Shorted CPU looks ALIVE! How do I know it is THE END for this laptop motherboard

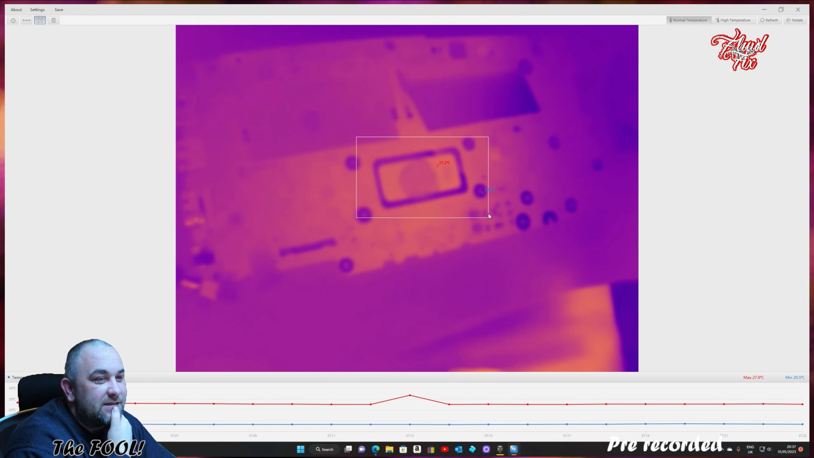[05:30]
actually the power management chip very tiny device only six legs so it's it's crazy now we have swapped to another one like because i i had two and you can see how when we apply power you can see pch it's at normal temperature at 34 yeah you can see it's even less than 34 or because the pch is that square on the right and the minute we apply power
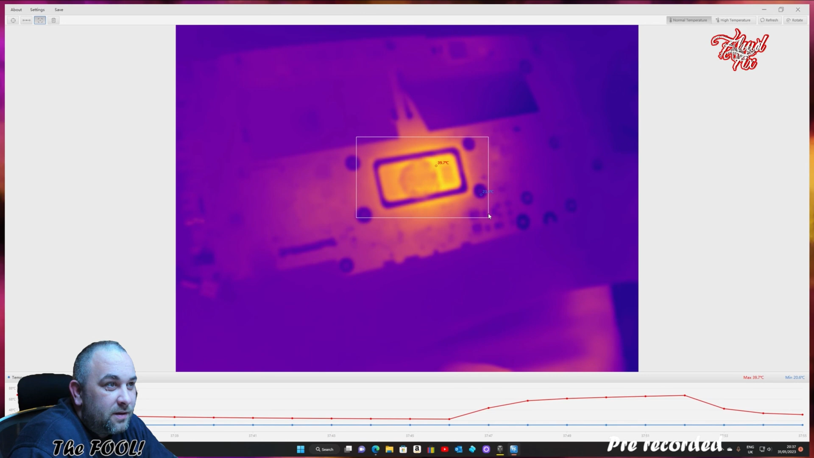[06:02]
boom it's one spot on the actual processor on the die itself so something shorted inside is lighting up
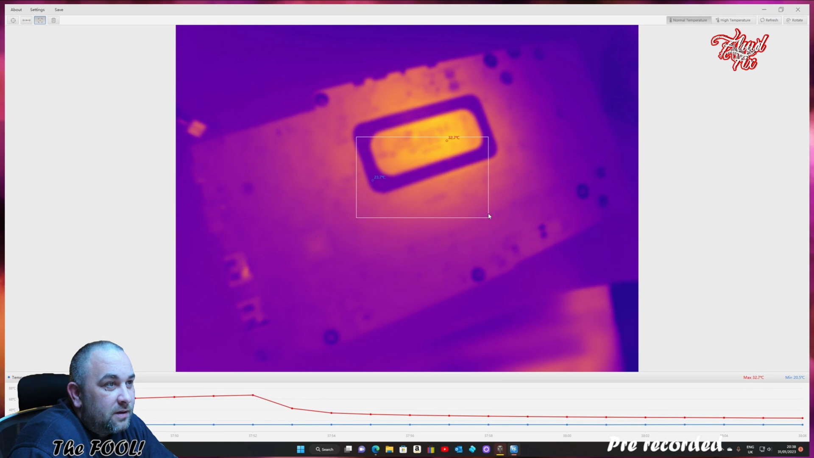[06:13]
taking like tons of current and heating up straight away and that's why you can't do anything that's why it's uh it's shutting off because it detects the drop in the actual voltages and too much current being drawn and temperatures rising beyond what they supposed to so your io your
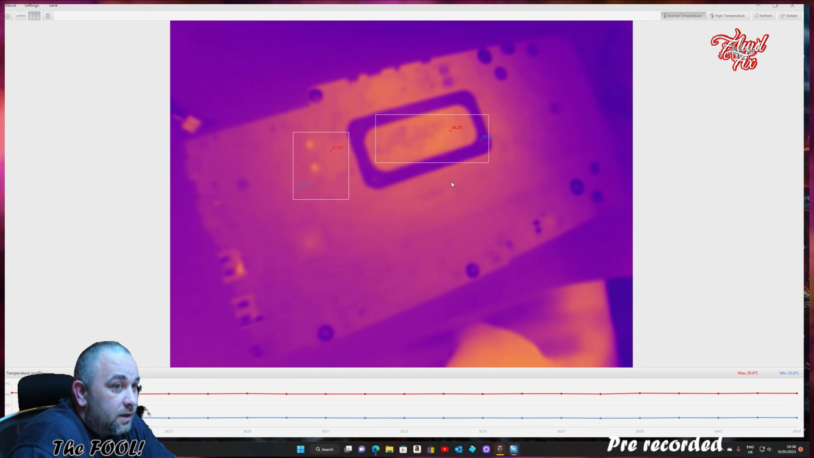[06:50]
chip responsible for handling all of that information knows that there is something going on and it doesn't allow and that's a very good design in my opinion but it should kick in a bit quicker so it never gets to that stage this is this is too far gone to invest time to fix especially that the processor itself costs a lot of money so to change it you have to fork
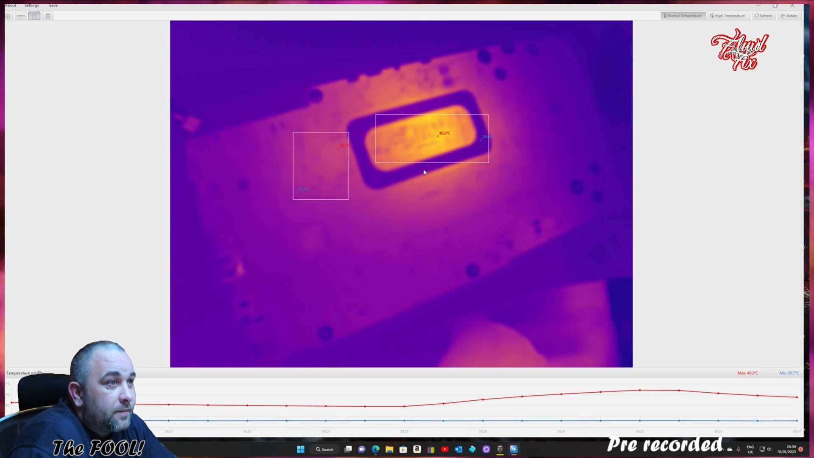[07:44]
but it is very interesting to see how those two power supplies light up and they're they can handle the power look they are only at 30 degrees but the back of this motherboard is getting to 40 something degrees which is crazy now back to the beginning of the video can you see this spot it's like it's still alive it's like you know human that hasn't got any brain activity that's what they say
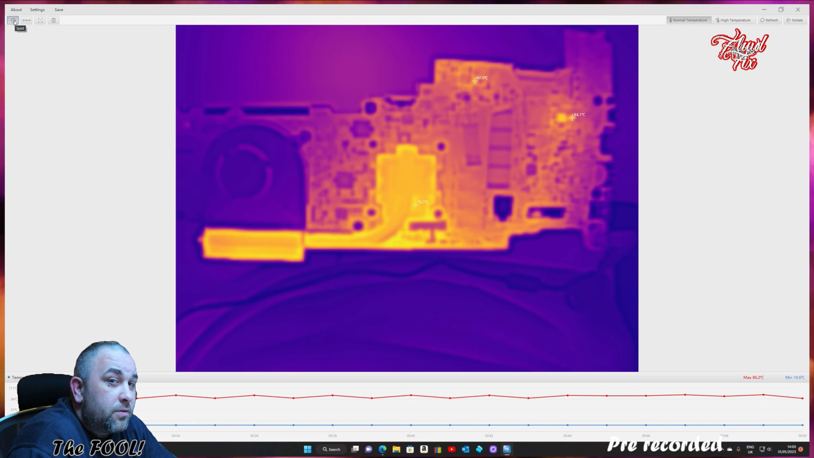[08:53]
make it work we should not give up on people purely because we don't understand it fully i hope you enjoyed this this is my best part in this video this right here when you can see those traces that supply their power to that specific place on this cpu lighting up like a christmas tree and this is beautiful